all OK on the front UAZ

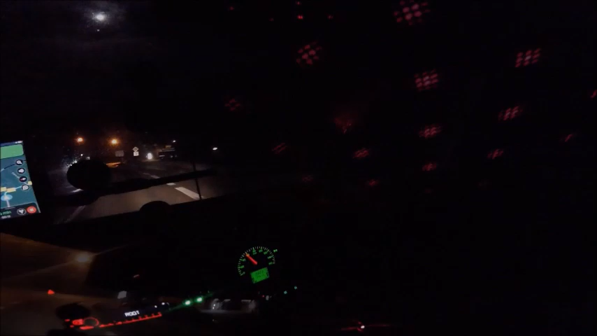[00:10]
Cioè qui mica si scherza, eh. Qui nel mezzo delle Alpi, panorama fantastico, ma si vede poco. Di lì c'è un lago, di lì, qua sulla,
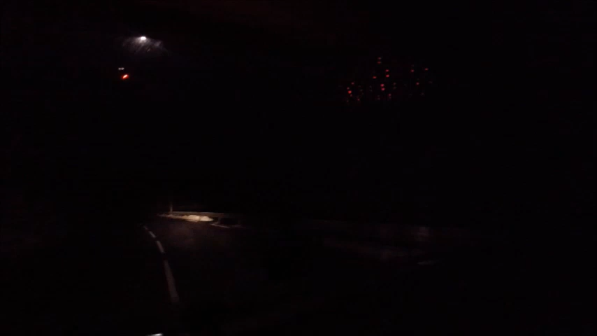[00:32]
di lì, e qui sulla destra c'è un lago, ma è tutto nero, molto nero.
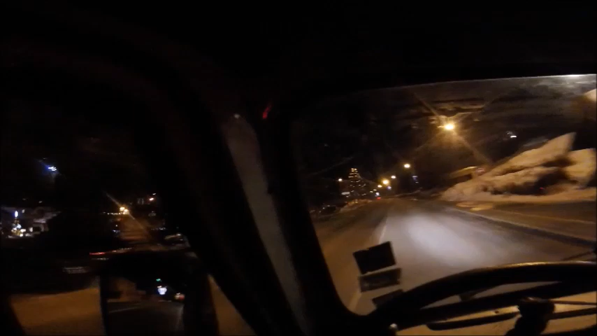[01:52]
Montrichard c'è la pena proprio, guarda che bello. Ancora con tutti i pini di Natale, colorati, con le lucine. Aspetta. Vabbè, scusa, eh. Dai.
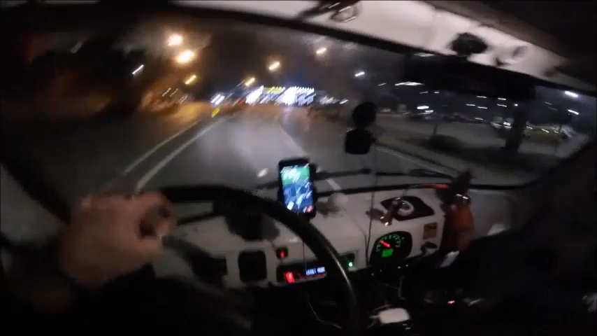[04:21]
In 400 m, at the roundabout, take the second exit. È tutto un roundabout. È incredibile. Ma quante ce ne sono?